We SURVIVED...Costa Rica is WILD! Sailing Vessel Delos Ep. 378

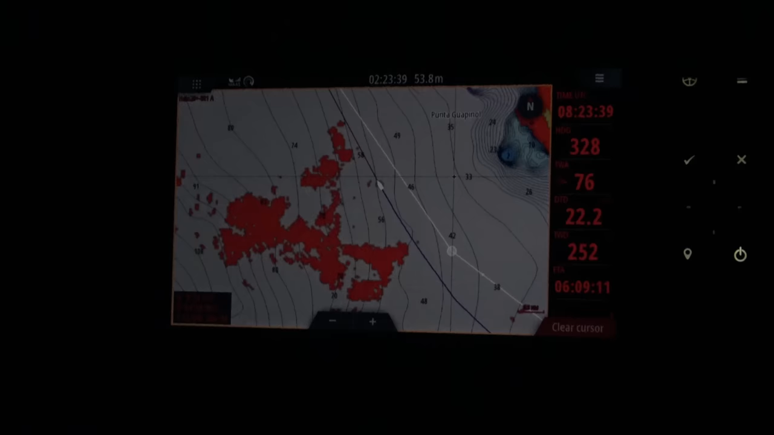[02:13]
It just kind of started raining. But the bioluminescence tonight is just wild.